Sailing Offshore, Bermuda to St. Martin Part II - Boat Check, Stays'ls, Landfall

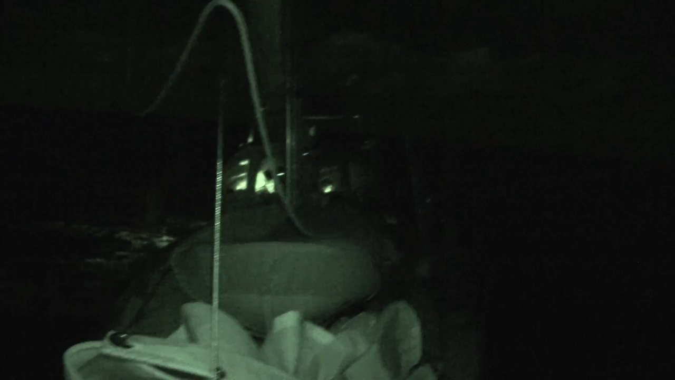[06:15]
Beautiful night. Light winds. This is by far the calmest night we've had so far.
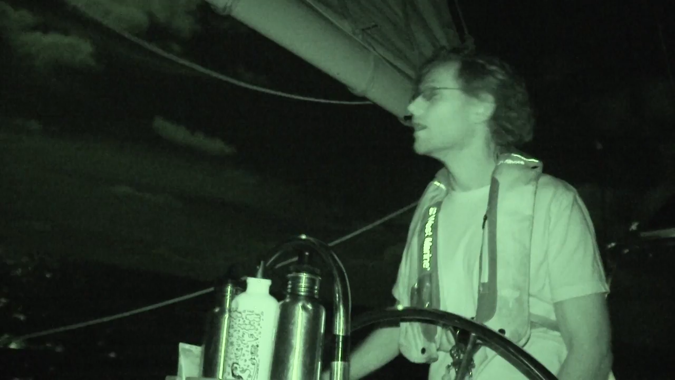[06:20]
Absolutely. I love the fact that I don't even have the compass light on. I'm just steering by the moonlight.